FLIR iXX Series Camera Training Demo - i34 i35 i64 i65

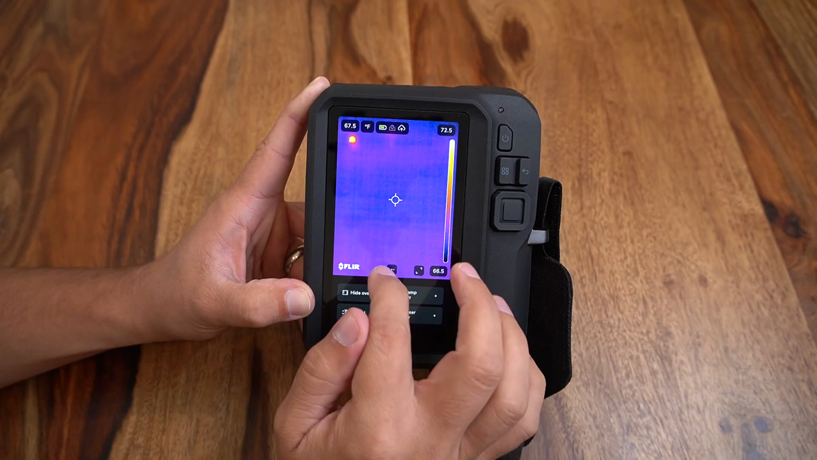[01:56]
You'll see we have our image scaling on the right hand side as well as spot temperatures and readouts on the top. Our menu is activated by the three buttons at the bottom of the touch screen or by using the analog select button.
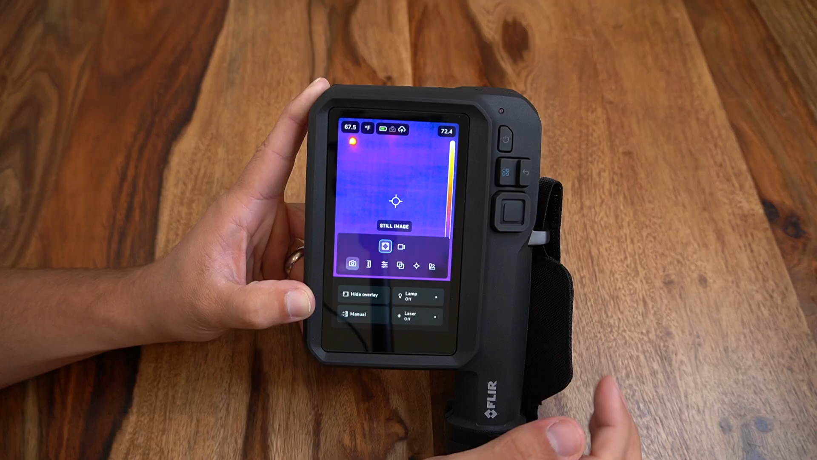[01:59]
In our menus we can change our recording mode from still image to a video
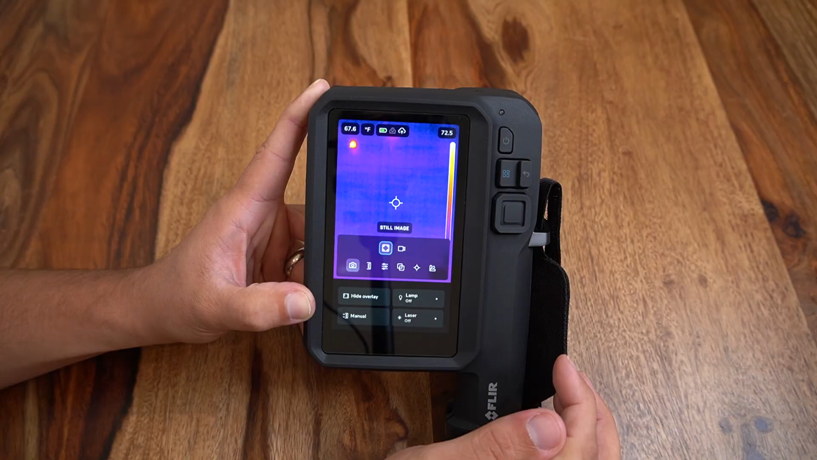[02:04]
On screen: spot 67.6°F
recording able to pull radiometric temperature data from still frames.
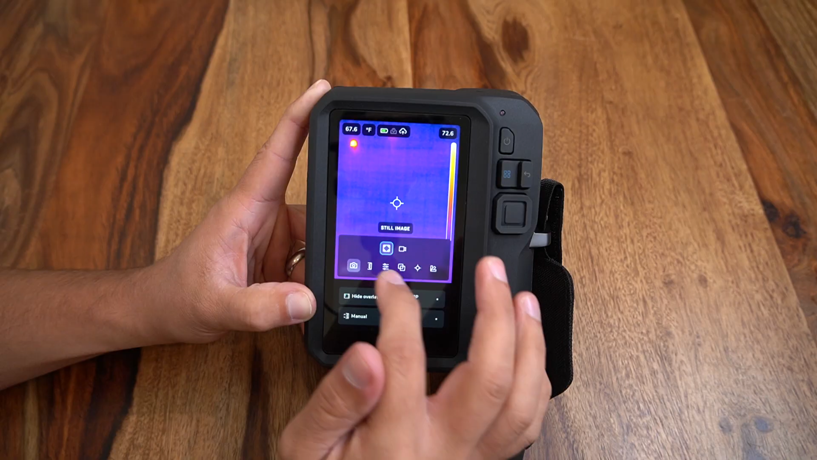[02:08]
Next we have the ability to change from auto scaling to a manual temperature scale.
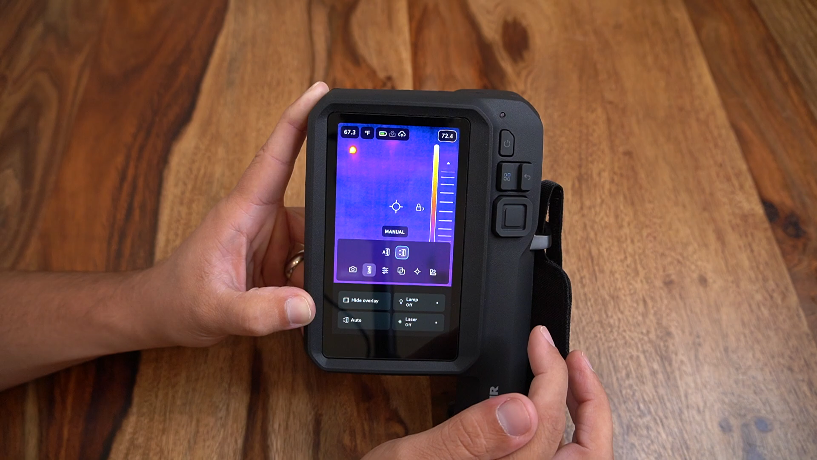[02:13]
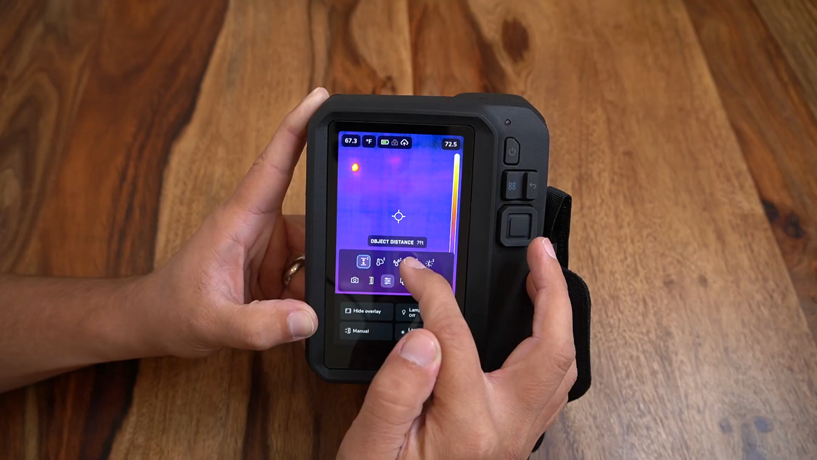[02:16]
A wide variety of parameters can also be modified which will feed into our image reporting.
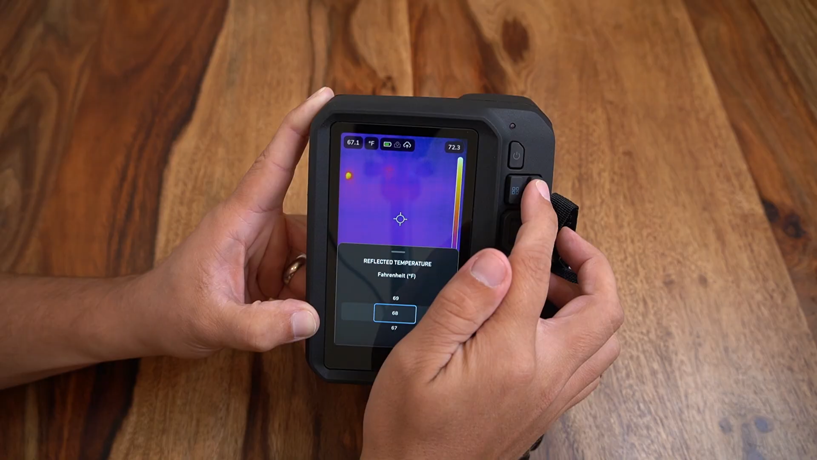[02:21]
Object distance, atmospheric temperature, relative humidity, reflective temperature, and emissivity are all able to be modified. The emissivity menu has also been improved to provide presets for matte or semi-matte surfaces
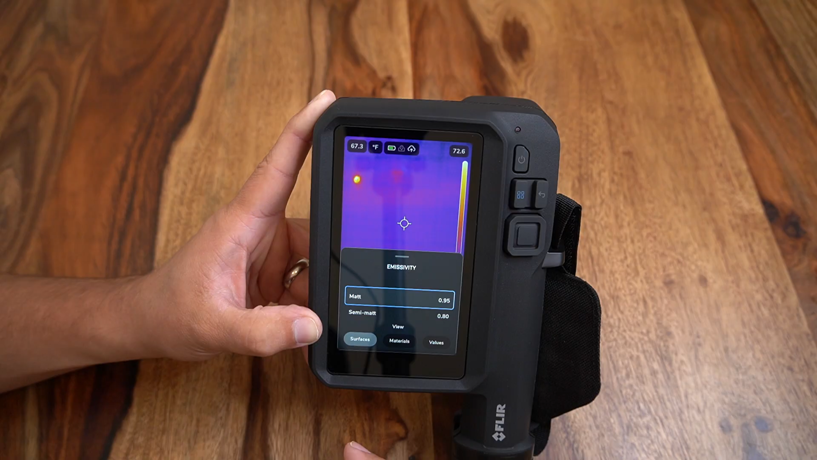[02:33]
as well as preset settings for different materials or a custom emissivity value. Next we get into our thermal imaging modes. Users can select a standard thermal image display which will create an image using only infrared data or users can toggle to the popular FLIR thermal MSX mode.
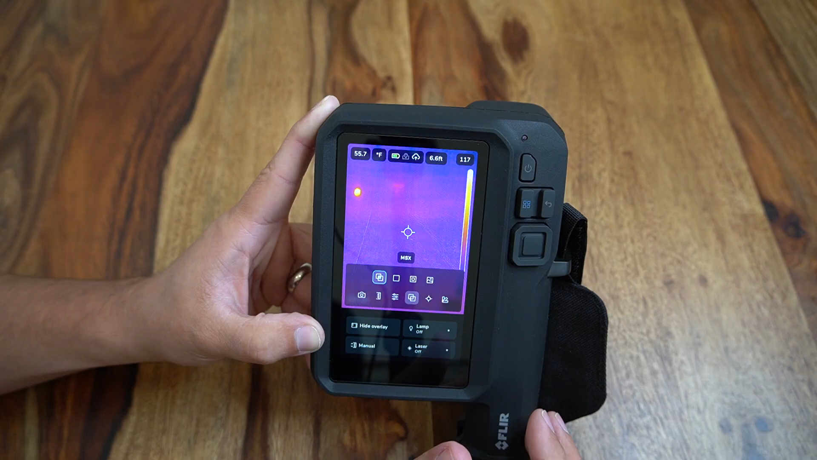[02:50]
Users may also select a picture in picture mode layered with a digital image or a standard digital camera image. Next we have options for on-screen temperature readouts. A center spot will provide temperature data in the top corner or that can be deselected to remove any on-screen spot temperatures. We also have the ability to add a hot spot box
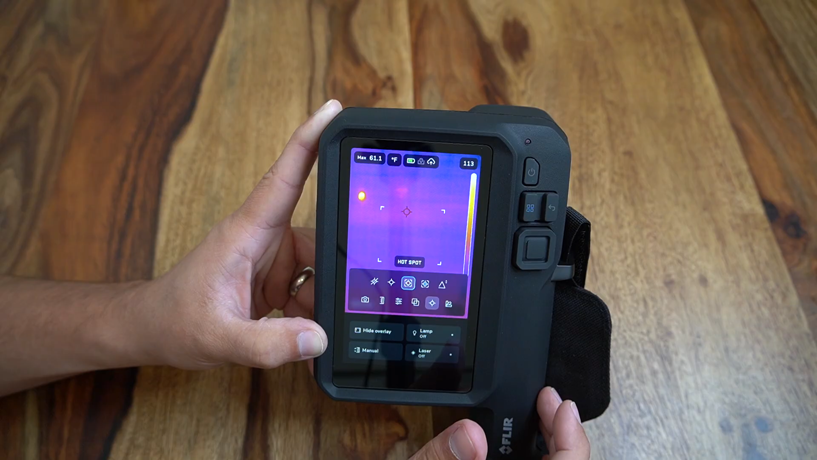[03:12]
or cold spot box which will provide a larger window for
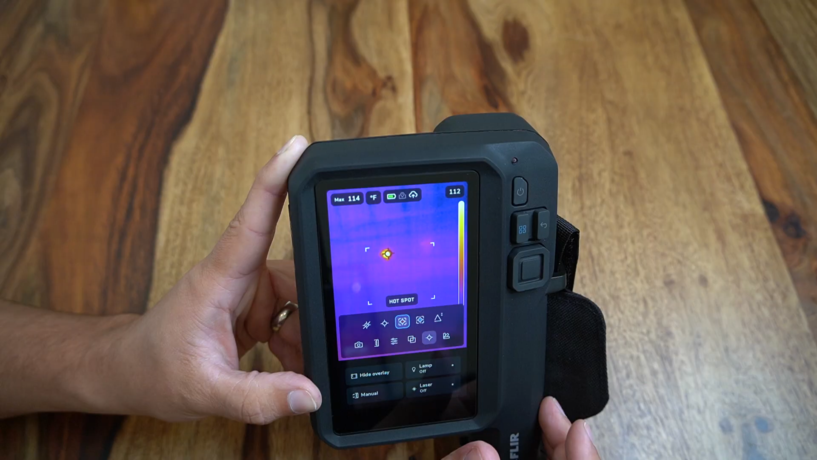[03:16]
On screen: max 114°F
users to locate and read out the hottest temperature within the frame of reference. Modifying the size of the box is easy to do by clicking and holding the corner of the rectangular frame and resizing as needed.
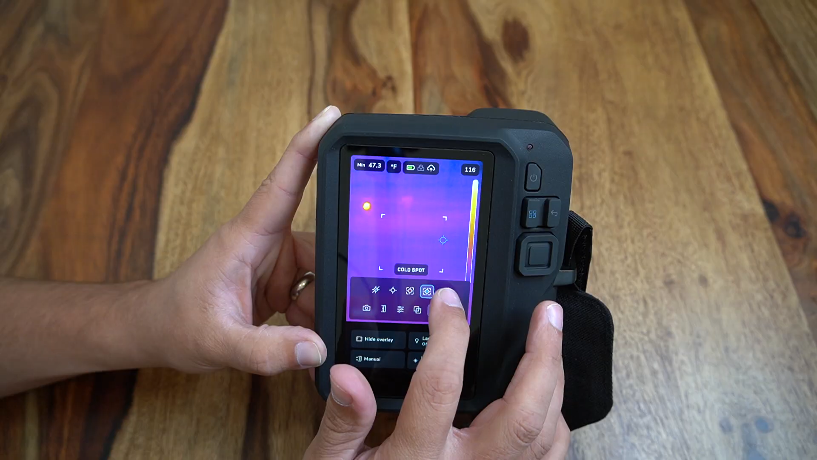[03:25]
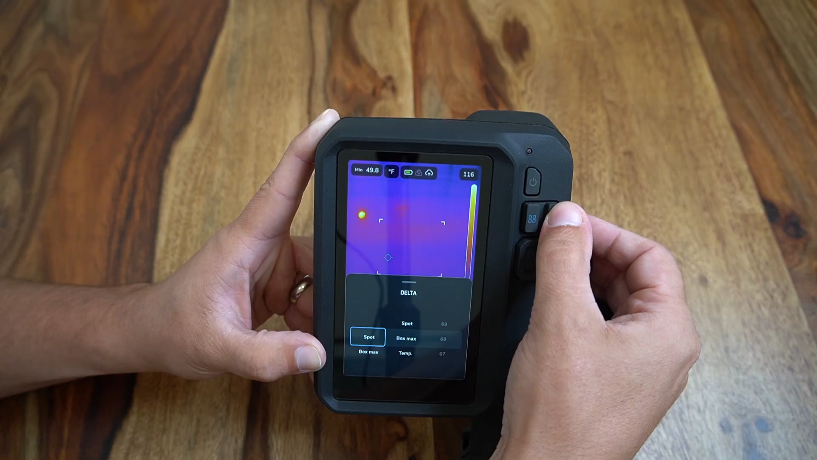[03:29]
On screen: min 49.8°F
There is also a delta or temperature difference setting to provide users the ability to see the difference between a single spot compared to the maximum temperature within a hot spot box for more real-time analysis of temperature differences. It is easy to toggle back to a standard center spot when done using more complex overlays.